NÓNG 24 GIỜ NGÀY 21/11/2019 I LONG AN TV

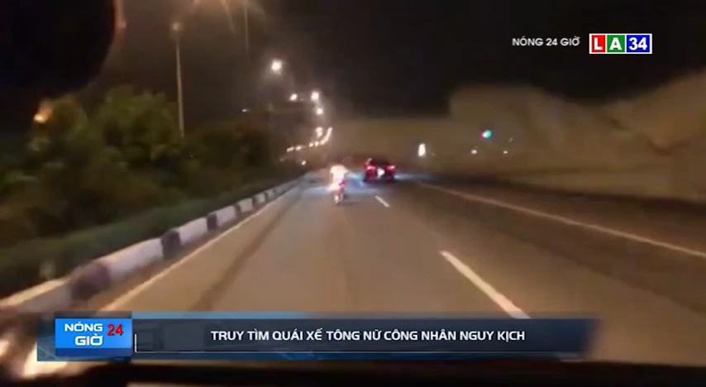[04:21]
Khoảng 22h30 phút ngày 20 tháng 11, nhóm thanh niên lưu thông tốc độ cao trên đường Hùng Vương hướng từ trung tâm TP.HCM đi thủ dầu 1. Khi gần đến Sơn Gôn, Phú Mỹ thì tông vào nhóm nữ công nhân trên đường Saka trở về nhà, khiến 3 người bị thương.